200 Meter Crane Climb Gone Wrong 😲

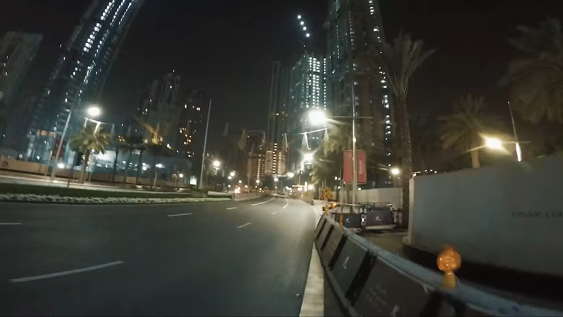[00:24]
that one with the four lights on it right up there man